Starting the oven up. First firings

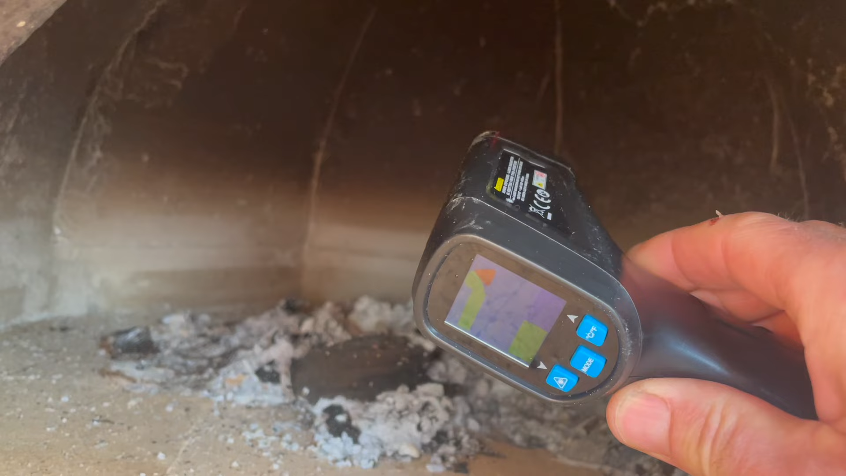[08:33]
what we've got up here so um about 50 degrees so um